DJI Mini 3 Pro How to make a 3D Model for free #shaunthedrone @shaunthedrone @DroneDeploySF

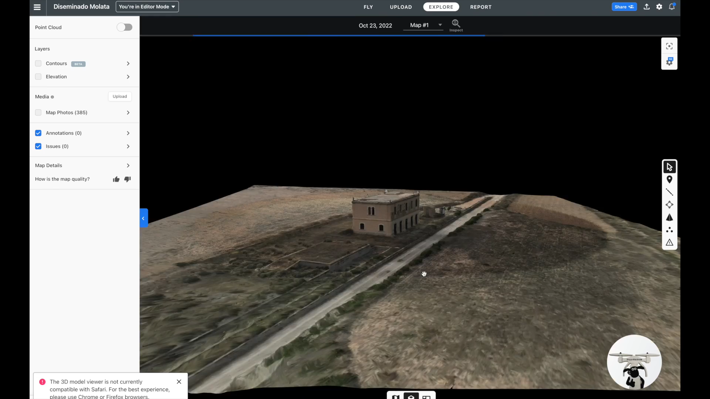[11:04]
so i can twist that i can go up underneath it was even more bizarre on it uh and to be quite honest i thought it did a really good shot
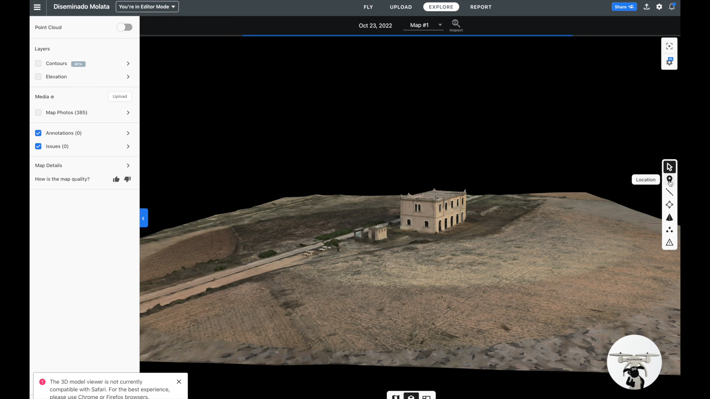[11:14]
now i've got the location i've got the selector there
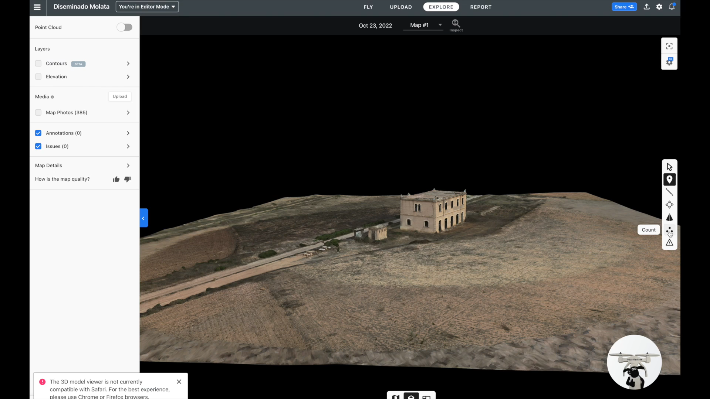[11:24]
and i'm just trying to see where i showed you the photographs so this is the map of my photographs
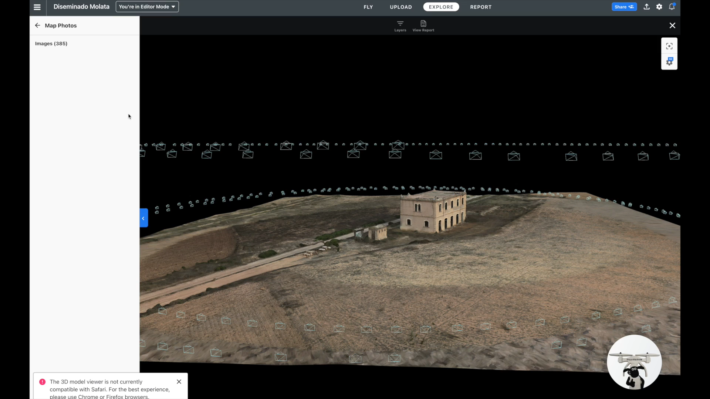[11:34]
so all these like envelopes are all the photographs that i took when i was going around you can see so you can see i had over you know
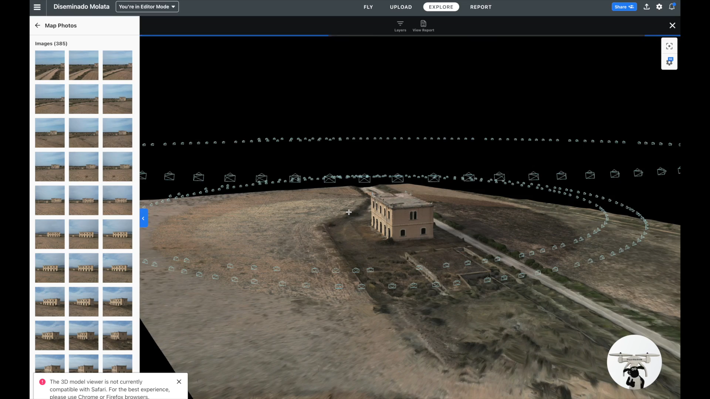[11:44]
385 photographs there so obviously the more photographs you you have
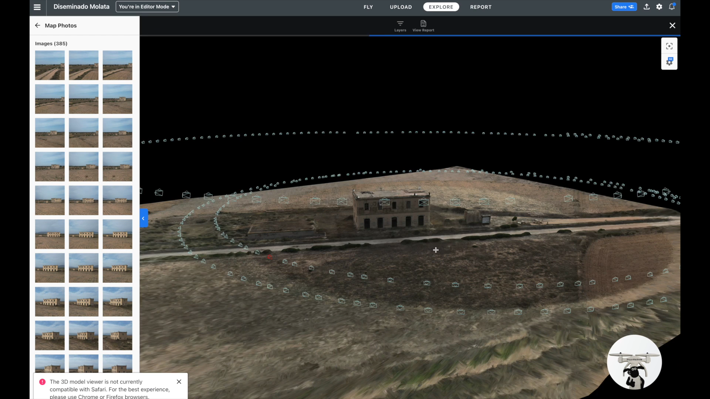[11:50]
the better and if you notice um these two lower orbits here one i went anti-clockwise and one i went clockwise and you can see there the sort of overlapping now obviously i've it would probably be even better if i did two further laps and the higher one is the
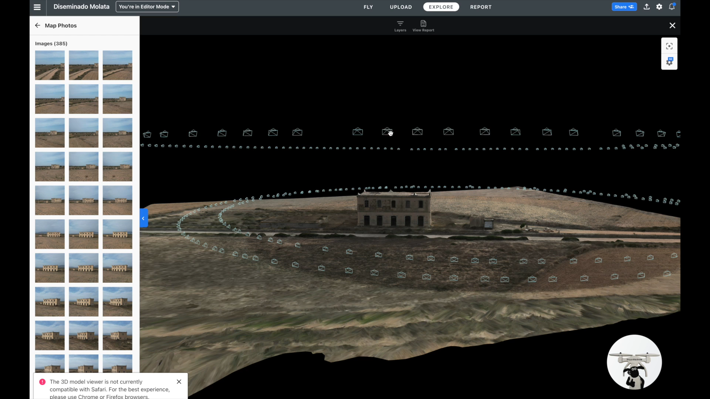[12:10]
one where i was looking down on the building and if i just click on one of these photographs here it actually comes up with a photograph that i
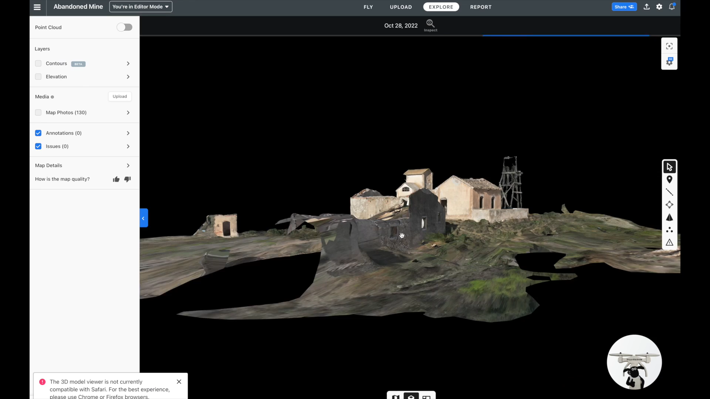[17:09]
small part of it but as you can see this bit's missing whereas the other one you had like a you had a complete square um so yeah you got these bits missing here
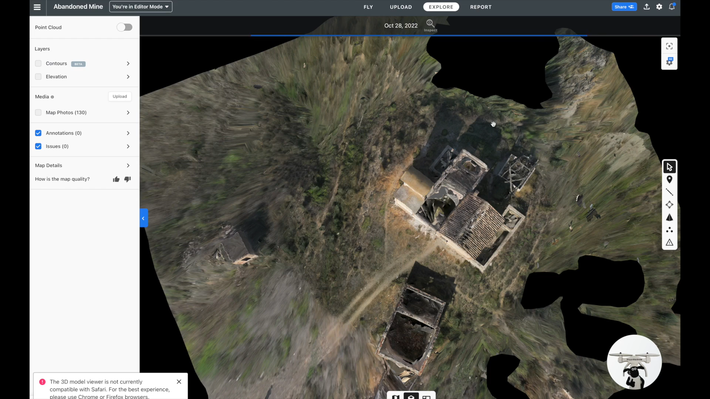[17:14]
it's because i didn't do enough photographs so that's that's another reason why you got it i mean it still
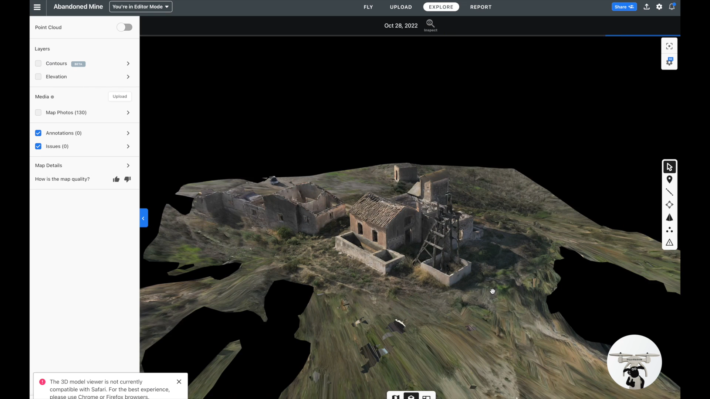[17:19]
looks pretty good you know and also you can see the the um the ground how the ground's laid as well
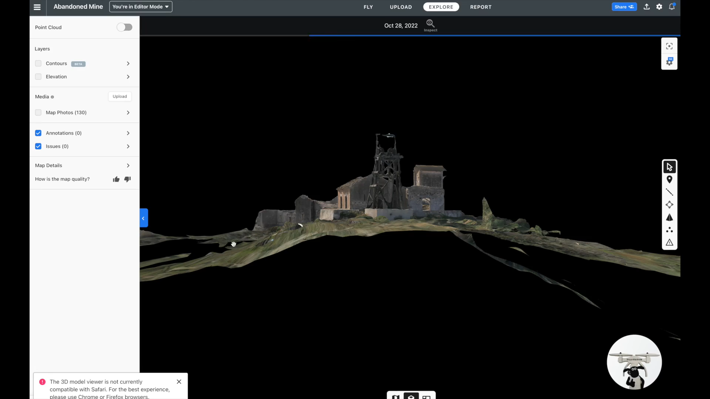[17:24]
you can get an underneath version of it so hope you found that useful guys uh it'd be interesting to see what your thoughts are about this um i know there are apps that you can download supposedly and get something like this but i thought this is a pretty good uh way of um having to go at it for a couple weeks it is